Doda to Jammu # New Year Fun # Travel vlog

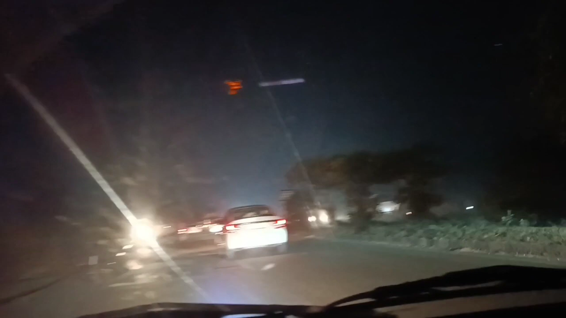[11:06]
اب ہمیں رات ہوگو بھی ہے جیسے جلدی جلدی گھر پہنچیں
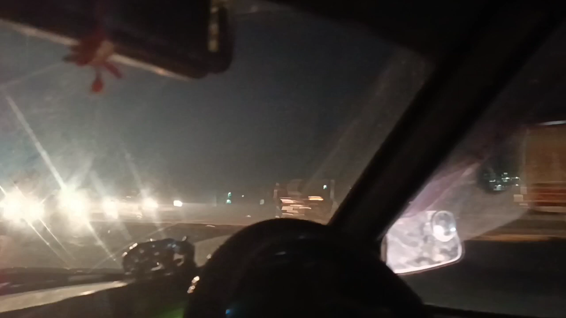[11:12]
اور یہ میں ہائیوے چھوڑتا ہوں اور گلیوں کی طرف پھر سے رکھ کرتا ہوں